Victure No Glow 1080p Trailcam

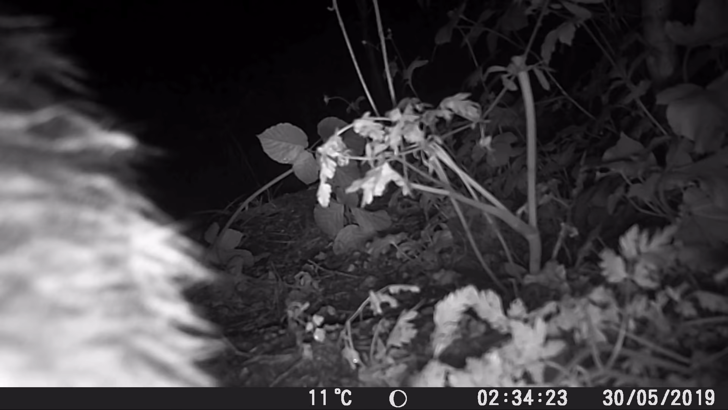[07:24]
It's a present. Oh and people who don't put your rubbish out. Because apparently the badgers like to take it. Yeah. Yep please don't litter. And one of the bad things about putting your trail cam out near badgers is they like to play with the trail cam and they like to push it and move it around don't they? So we've had situations where the trail cam will just be pushed off to the side by the badgers and then record the bushes all night instead of the action.
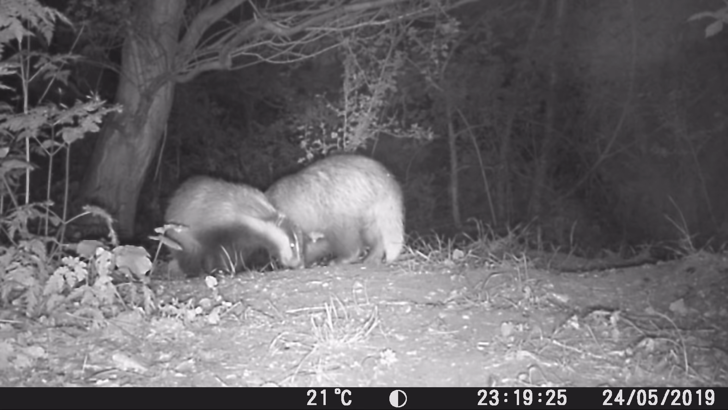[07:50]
Oh yeah so the mum is kind of showing the little ones where the peanuts are. That was pretty cool. Should people buy a trail cam like are you happy you bought it? Oh yes very happy. Yeah. I've never seen badgers before. Yeah. Yeah. Yeah. We've seen loads of crazy behaviour like we know so much about them now. I've never seen such a behaviour where the badgers carry back leaves to their set and that just didn't happen once it happened every couple of weeks or so they did that.